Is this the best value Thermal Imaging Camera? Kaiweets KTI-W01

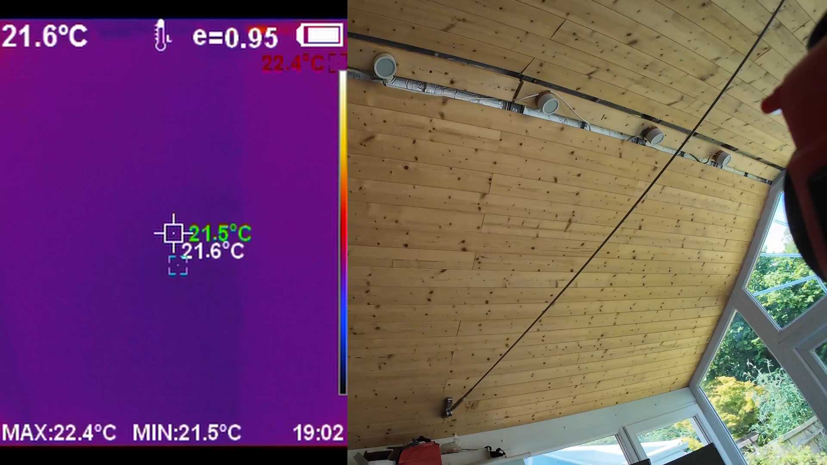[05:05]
On screen: spot 21.6°C, max 22.4°C, min 21.5°C
insulated roof working on our conservatory
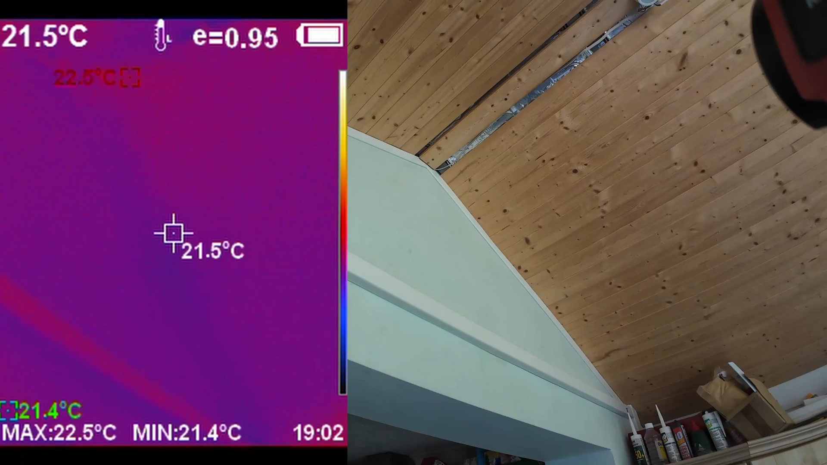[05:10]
On screen: spot 21.5°C, max 22.5°C, min 21.4°C
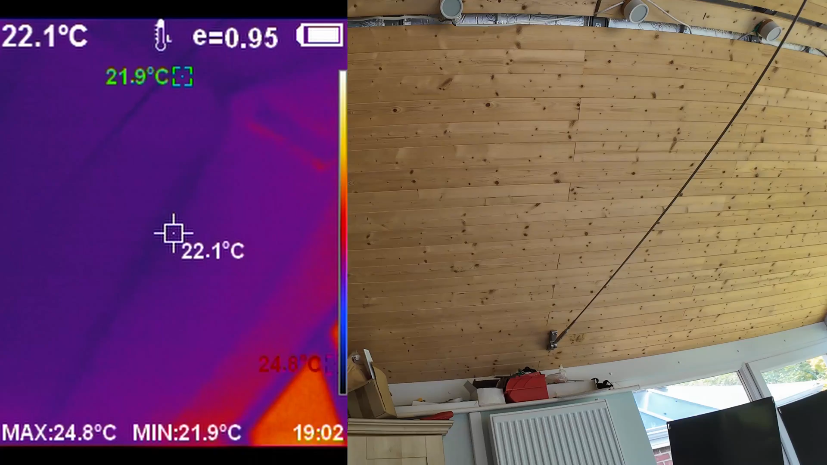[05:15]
On screen: spot 22.1°C, max 24.8°C, min 21.9°C
very well is the answer
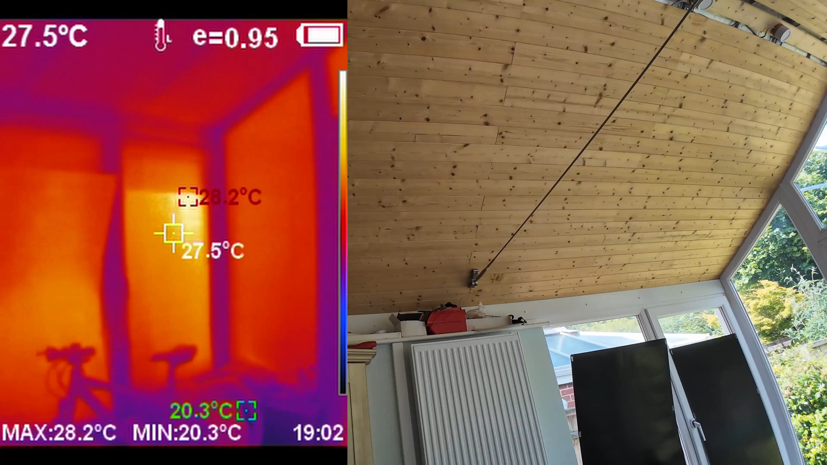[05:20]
On screen: spot 27.5°C, max 28.2°C, min 20.3°C
right then what about outside let's have a little look at our roof
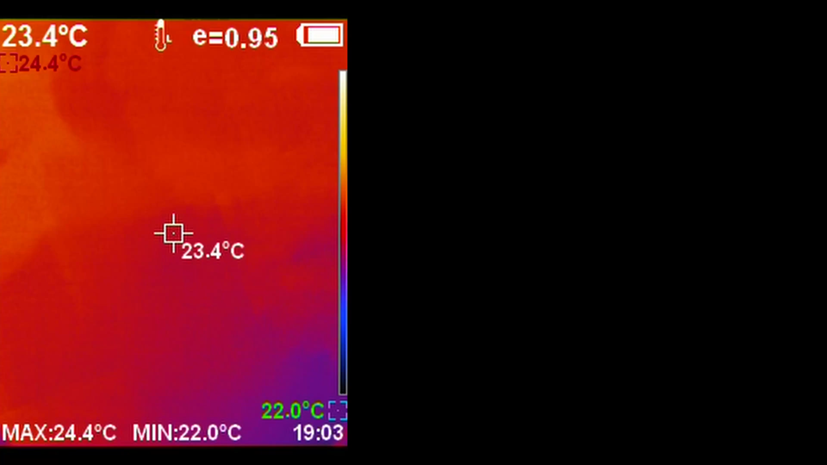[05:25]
On screen: spot 23.4°C, max 24.4°C, min 22.0°C
with this thermal imaging camera i don't know if it's even going to have the range i suspect not
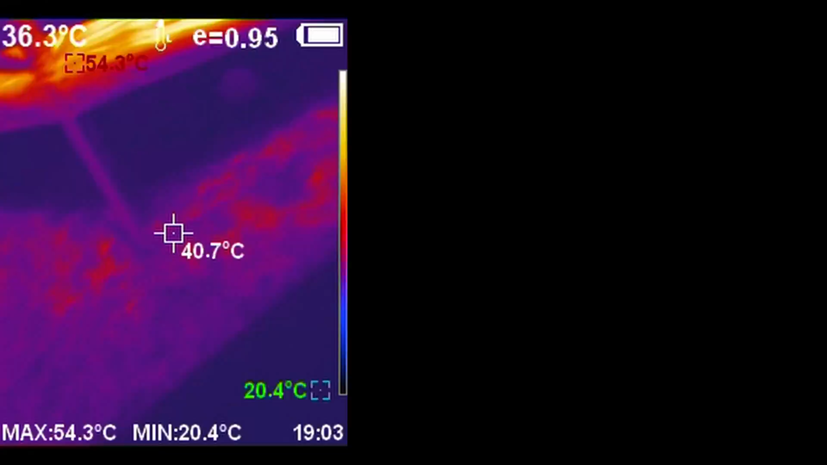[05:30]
On screen: max 54.3°C, min 20.4°C
no idea what you can see because i can't see the screen
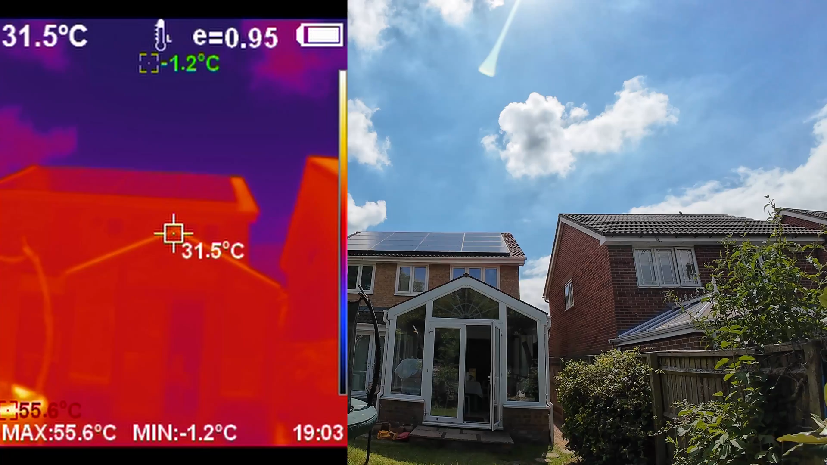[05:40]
On screen: spot 31.5°C, max 55.6°C, min -1.2°C
at all but let's go inside and see if we can draw any meaningful conclusion from this so somewhere along the line i have lost a stack